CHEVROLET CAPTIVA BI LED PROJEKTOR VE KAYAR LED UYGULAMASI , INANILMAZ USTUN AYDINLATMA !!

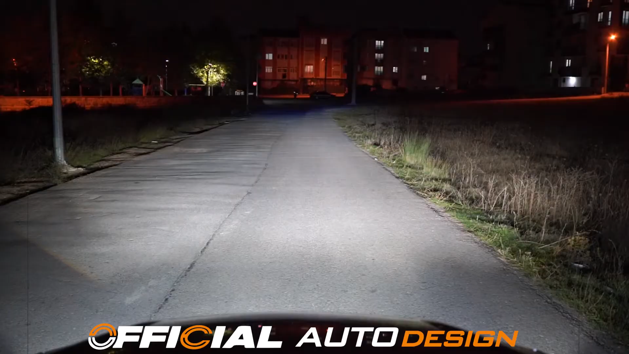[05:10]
bazıları başka bir ışık kaynağı var vesaire demesinler diye aracın sunroofundan biret projektörün ve uzun far performansının videosunu çekmek istedik. Şu an aracın kısa farları, biret projektörler açık. Şimdi de uzun yapıyoruz bu şekilde. Aracın kısa farlarındaki aydınlatma mesafesi yaklaşık 120 metre civarı. Uzun farları da muhtemelen 200-250 metrelere çıkıyor. Hatta belki daha yüksek çünkü önümüzde evler var bir 200 metre sonra.